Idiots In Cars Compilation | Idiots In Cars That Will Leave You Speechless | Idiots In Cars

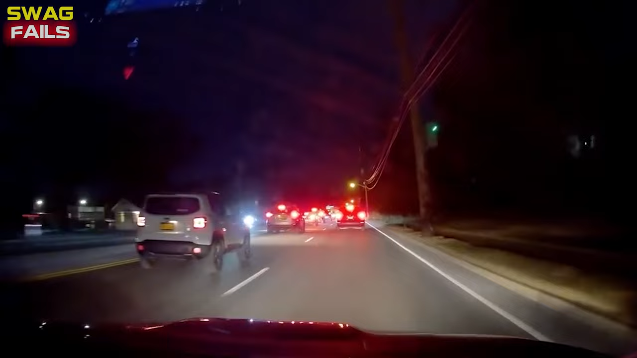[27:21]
Maybe he didn't think he hit the mailbox.
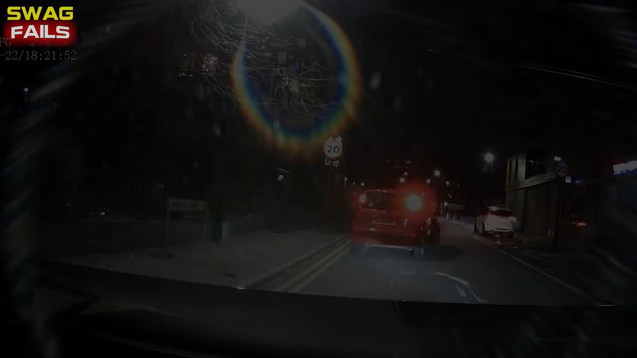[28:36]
I guess he didn't notice that there was an oncoming car as he was turning outside.
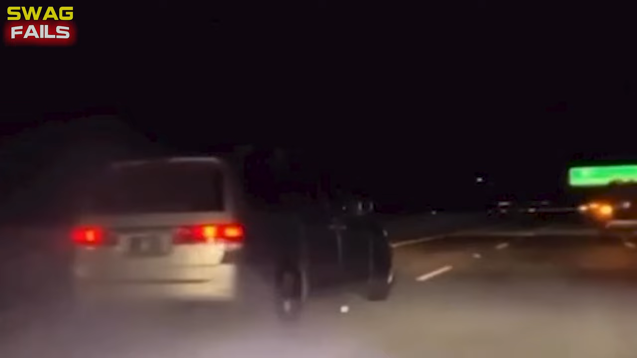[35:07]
Oh my God, dude. What a beast. Dude, he's sparking, bro.